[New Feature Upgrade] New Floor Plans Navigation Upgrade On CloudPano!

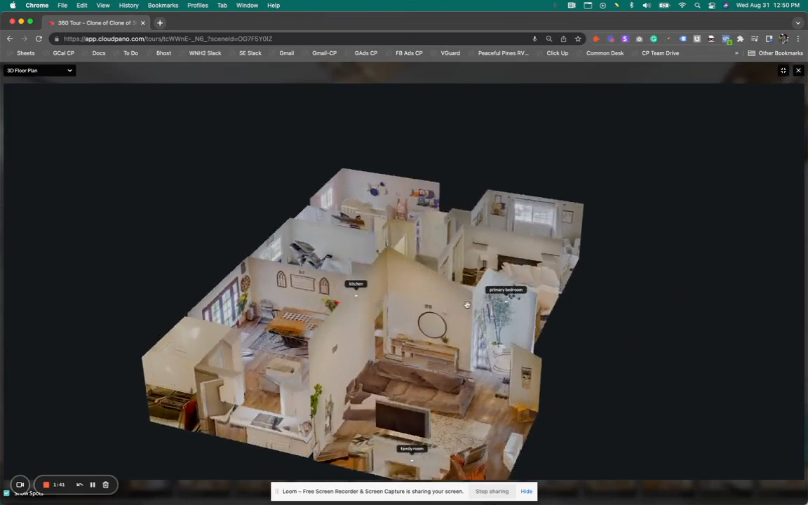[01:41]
You can see there's now a little white spot with the name of the room.
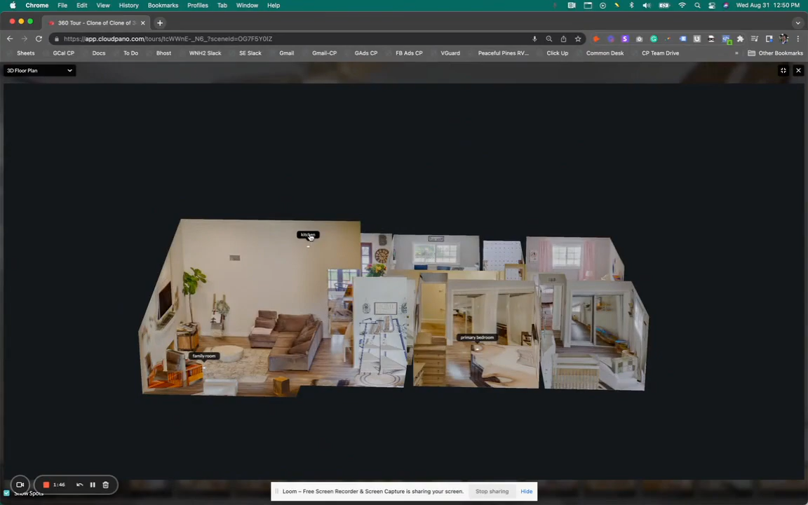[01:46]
And once you click that, it will obviously take you there in the virtual tour experience.
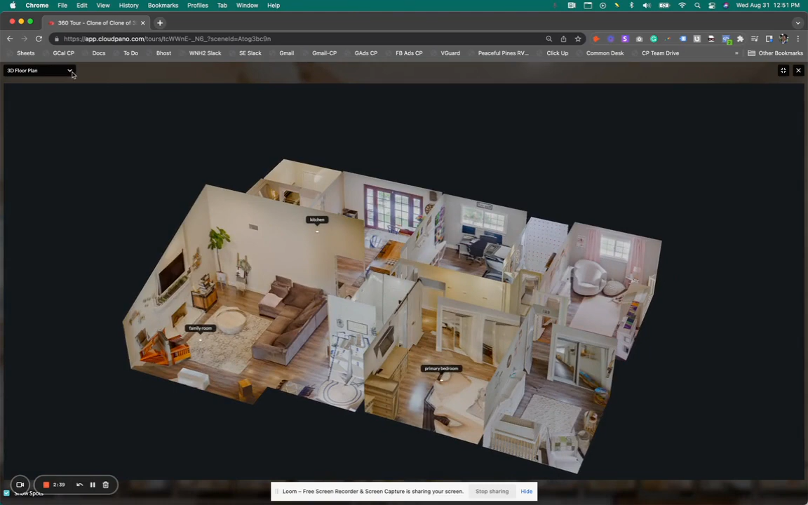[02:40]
or just switch back over to your 2D still floor plan image viewing mode.